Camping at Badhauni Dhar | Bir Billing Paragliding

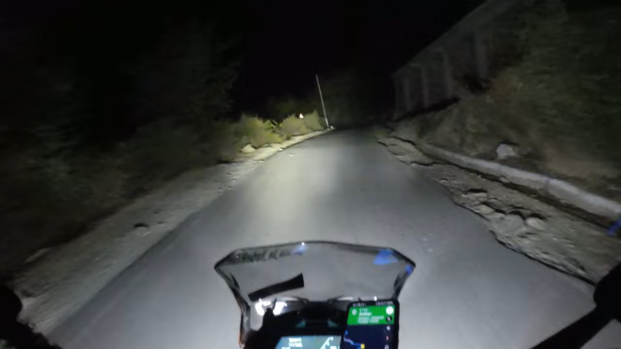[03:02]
कैंपिंग साइट अभी भी यहाँ से है 3.6 किलोमीटर है, ये घटासनी के पास से हमने अंदर की तरफ ब्रॉड वैली वाले रोड पे लेफ्ट टर्न लिया है। जहाँ जो कैंपिंग साइट है उसका नाम है जतिंगरी। सो गाइस फाइनली हम अपनी कैंपिंग साइट पे पहुँच चुके हैं और अभी लाइट दिख रही होगी आपको नीचे,